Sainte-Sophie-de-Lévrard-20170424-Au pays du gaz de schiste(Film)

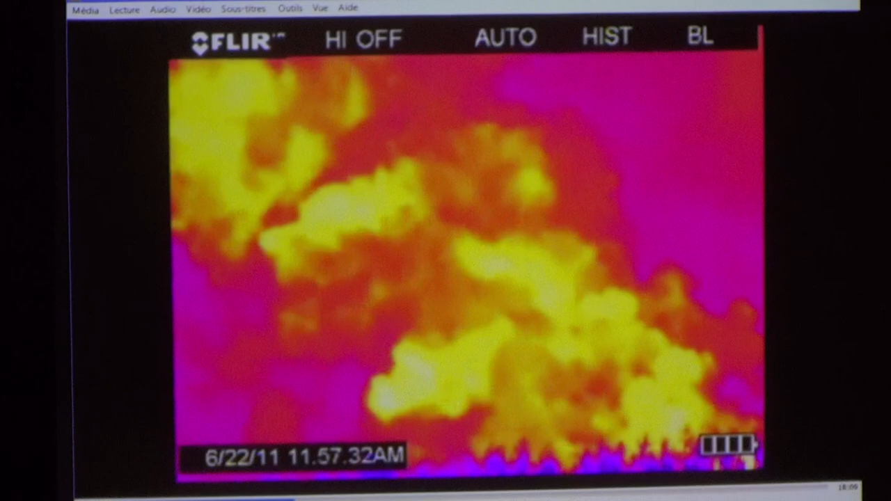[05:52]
La caméra infrarouge permet d'identifier des émanations invisibles à l'ONU qui contiennent méthane, propane, butane et autres aloches chimiques inodores, relâchées en grande quantité dans l'atmosphère. L'activité industrielle engendre aussi une pollution au moment de l'exploitation.